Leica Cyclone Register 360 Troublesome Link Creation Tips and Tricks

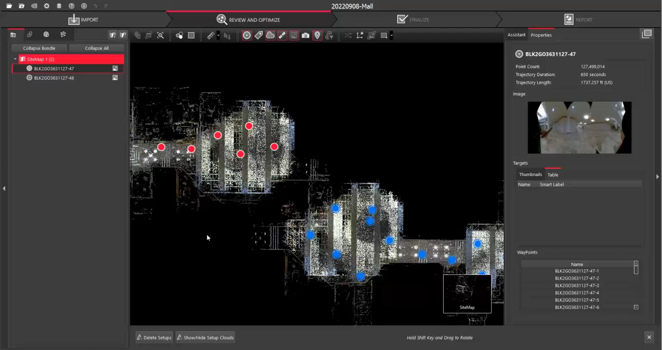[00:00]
Hello, this is a quick video to demonstrate one method I use to deal with troublesome link creation in Register 360. You see here I have two separate walks imported where I've scanned the first floor of a shopping mall. And both walks are about 11 minutes long.
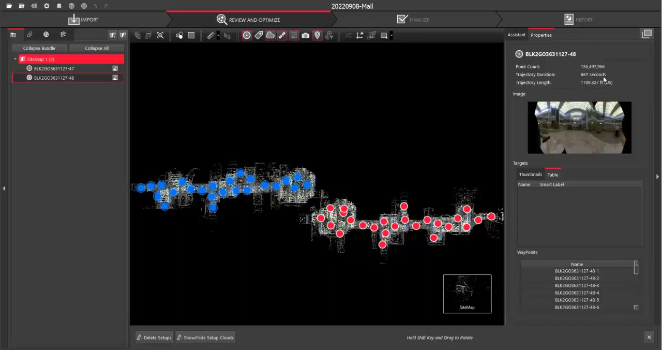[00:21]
And there's an area of significant overlap in common between the two walks. This open area has a lot of nice floors, walls, ceilings, plains, there's a water feature, there's a coffee shop kiosk. So there should be plenty of nice features to allow for successful link creation.
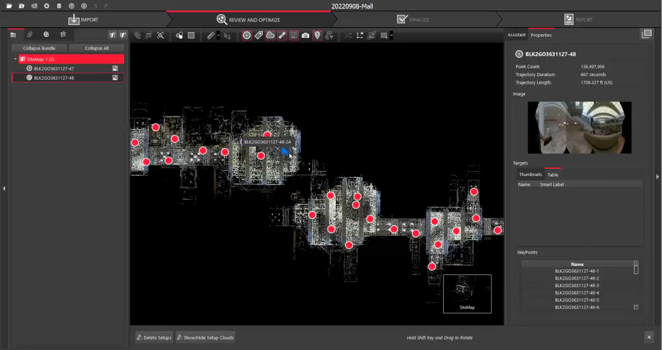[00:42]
So it always helps to create a waypoint close to each other. And we'll jump into our visual alignment. The first thing I like to do is to pick a nice common feature. So there's a bend in the wall here and you place this over top of each other.
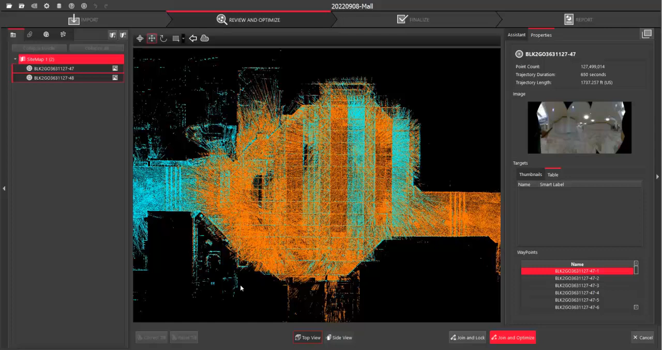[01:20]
If you ever wonder how precise you need to be when placing two clouds on top of each other in this visual alignment tool, that's actually dictated by, here in your cloud to cloud, the search radius.
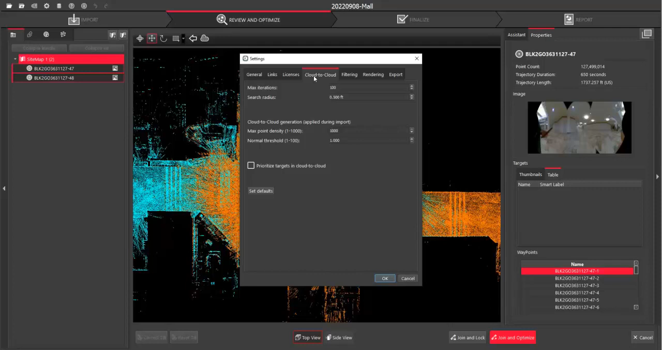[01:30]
If you have a half a foot search radius, you need to get the two lined up better than half a foot. So it's not perfect, but it should be better than half a foot.
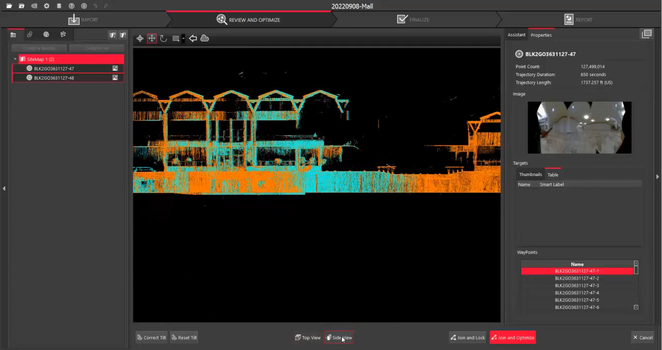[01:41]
And when you look in side view, I actually had the reference puck that you start and stop walks with the BLK2Go in the same location for both walks. I started and stopped both walks in this coffee shop. So that actually allowed the verticality of the two to be nicely aligned automatically because zero was in the same location. So now we'll say join and optimize. And as you can guess, it's going to fail.
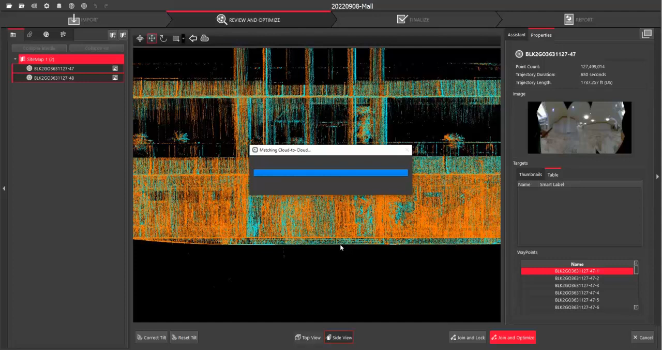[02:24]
Hmm, now I don't want to keep a link that's not good. So let's go back to our top view. When you use a sensor like the BLK2Go in an indoor environment, you're collecting far more data than you usually do outdoors. Because when you're outdoors, roughly half of your view, you don't get any returns. It's sky or it's too far away. So indoors, you get hallways, corridors, rooms, that there's a lot of data that you're getting returned on.
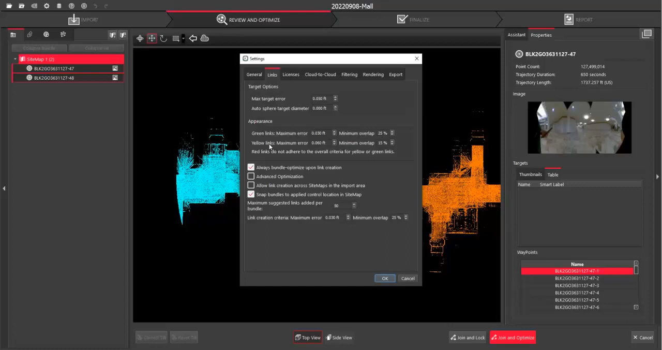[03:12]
If you review your link criteria, I have a minimum overlap for a green link of 25% and a minimum for a yellow of 15%. And even though this looks like a large room, it might not be 15% of the data. And that's why it's failing. So, the first step, you can just quickly select your fencing tool here in the link creation.
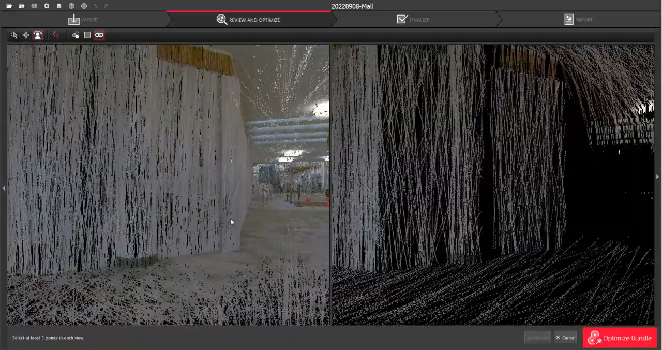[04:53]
because we have the initial alignment known, when you pan, both waypoints are synchronized.
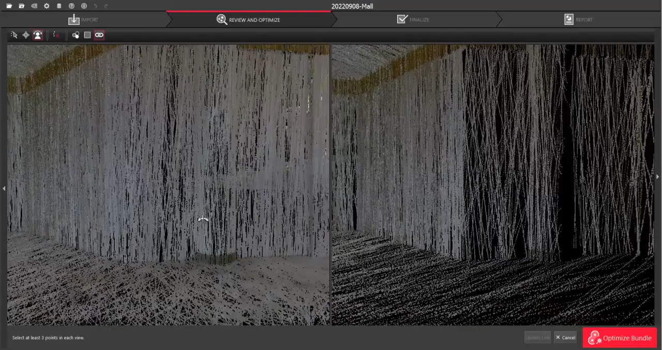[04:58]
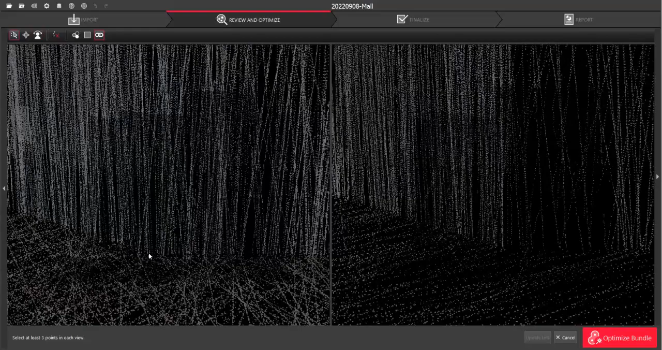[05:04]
So I'm going to pick common elements in both waypoints.
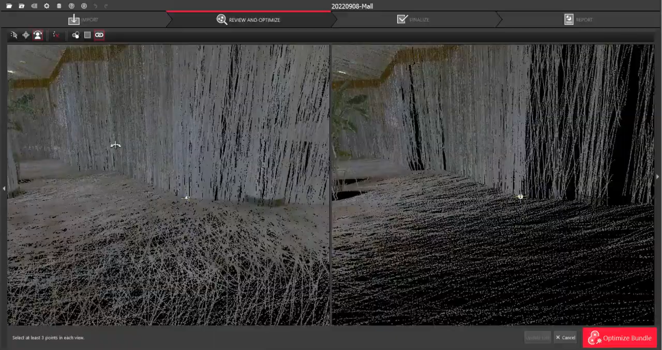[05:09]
One thing to be careful when you're picking this is, for instance,
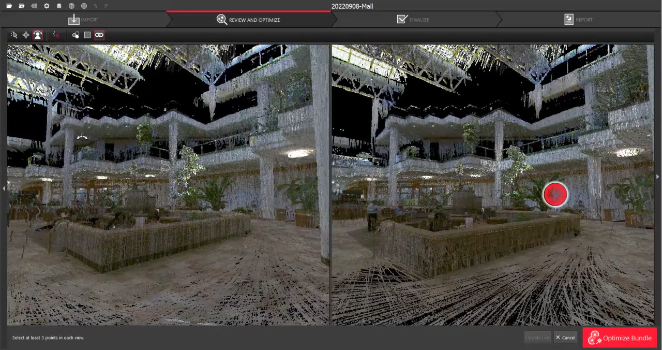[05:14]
if there is an element that is between you and this corner,
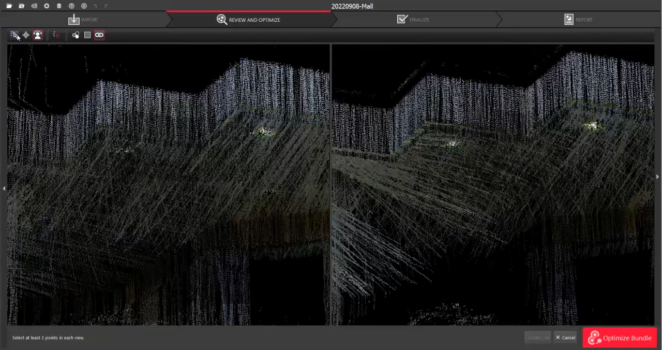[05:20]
make sure you're actually picking what you hope to pick. And I'll show you a way you can check in a second.
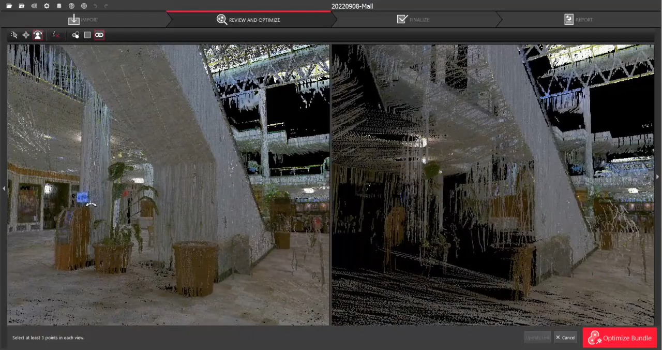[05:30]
One nice thing about this split view routine is it really helps overcome elements of tilt. You don't have to try to analyze
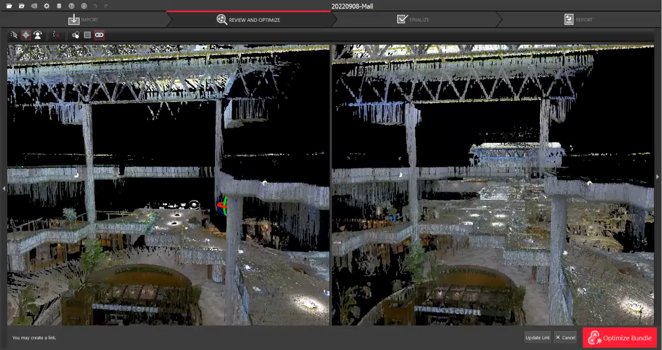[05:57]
Unconstrain yourself from the waypoint view and you see, yes, I've got the same there.
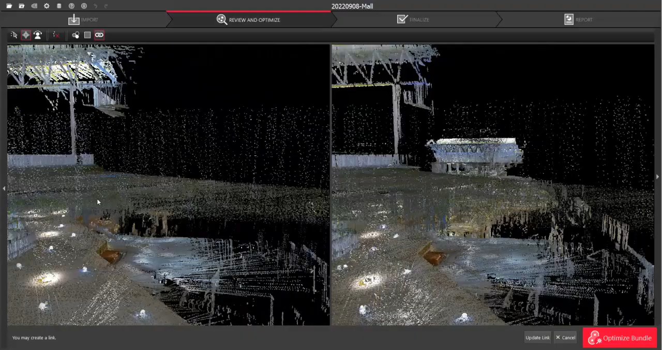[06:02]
And sometimes when you're picking through a tree or there's a person between your waypoint and where you're trying to pick,
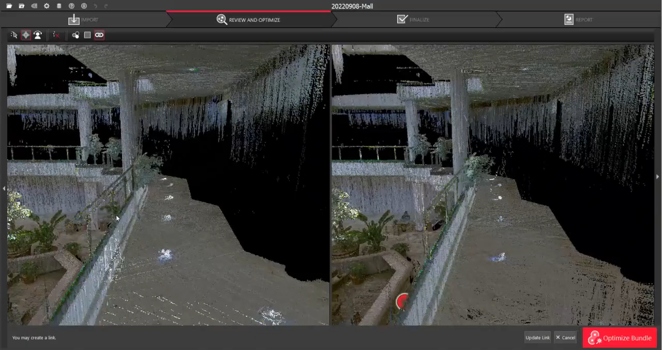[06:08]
you can accidentally pick the wrong range, even though you had the right alignment.
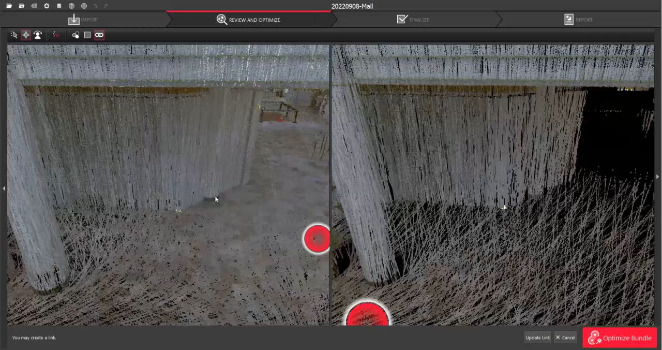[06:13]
So I'm going to say update. Now it's re-competing the cloud to cloud.
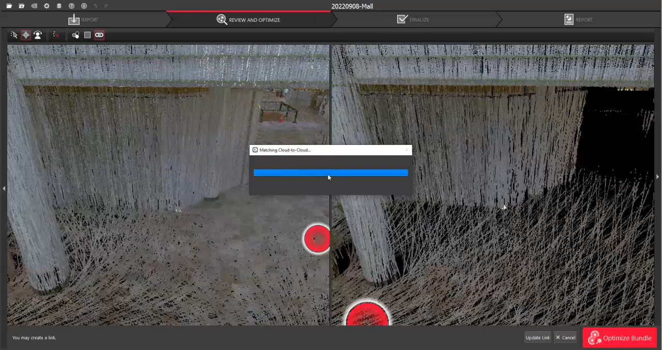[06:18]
Hey, now we've got a good link.